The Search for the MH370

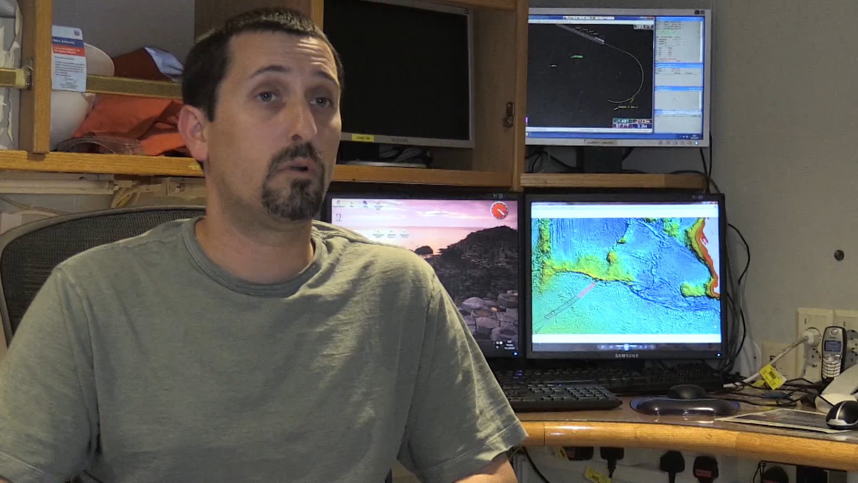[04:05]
world with some really highly sophisticated underwater mapping equipment.
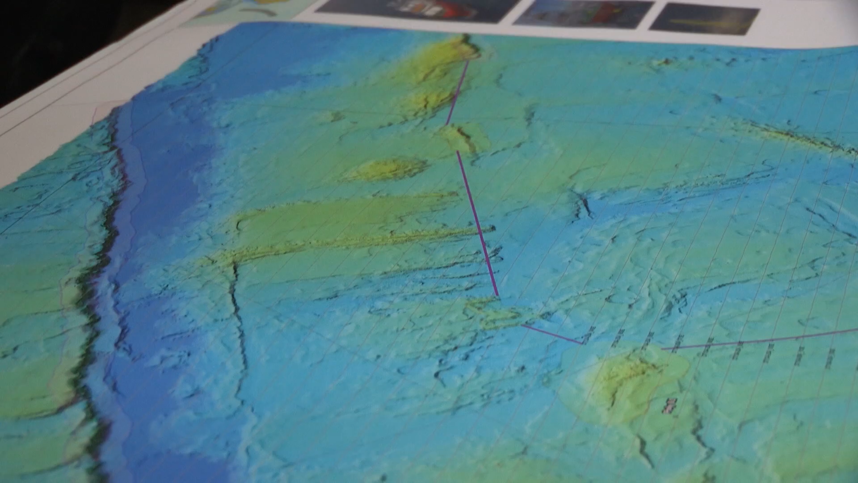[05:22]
My job is to pretty much keep the ship running on that line the whole time and making sure that the data's good. Our primary acquisition source is the side-scan sonar that we have. It's quite a long-range device.
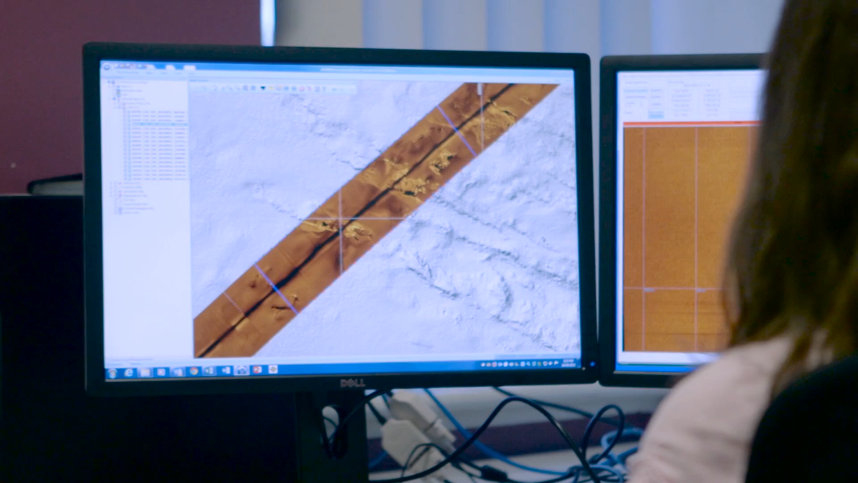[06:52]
We've got lots of eyes here as well looking at the same data so we get quite a thorough look at it all.
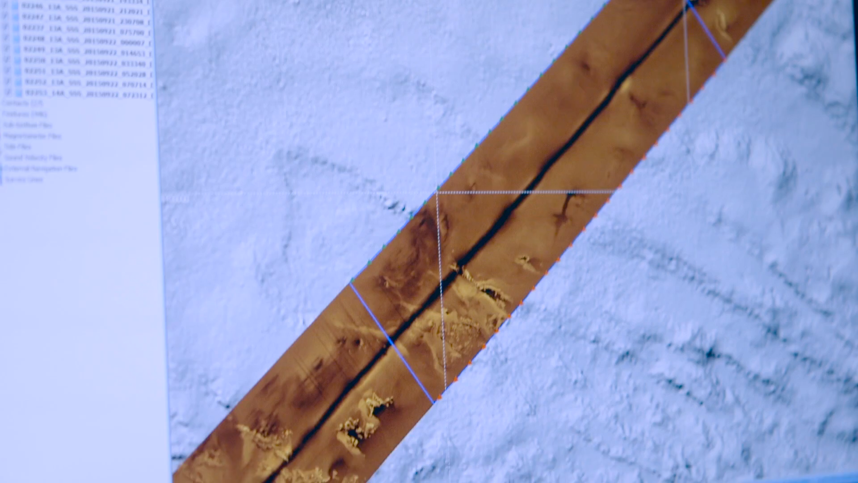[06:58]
The sophisticated equipment enables the team to map the sea floor to a high level of accuracy.
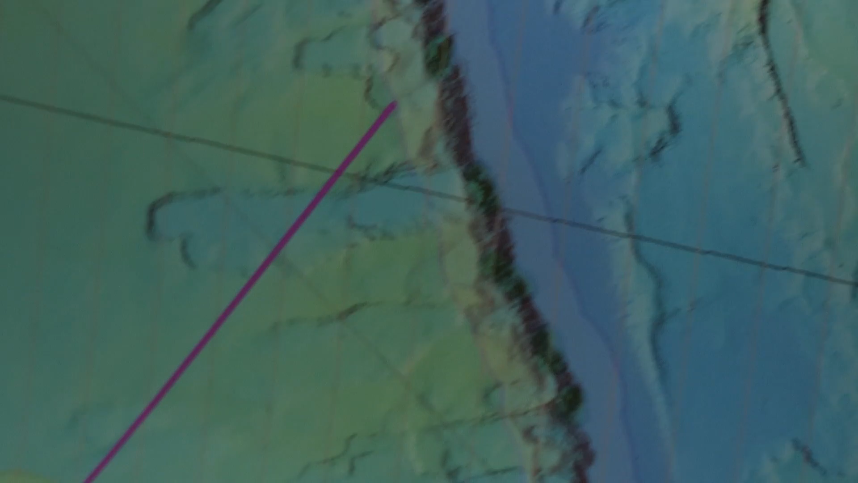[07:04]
We actually create images of the sea floor to a one meter resolution